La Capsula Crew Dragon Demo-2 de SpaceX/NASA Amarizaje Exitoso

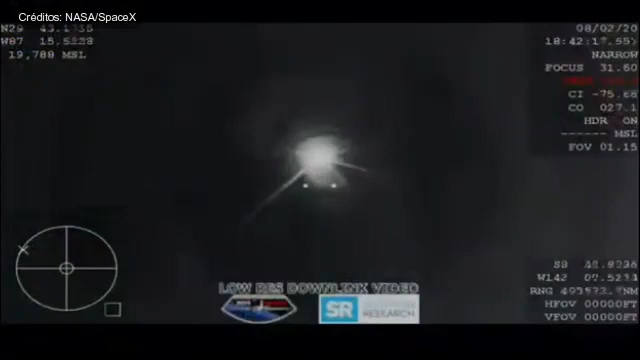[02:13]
And there we have our first shot. There it is. The first view from the WB-57 airplane. It is dipping in and out a little bit.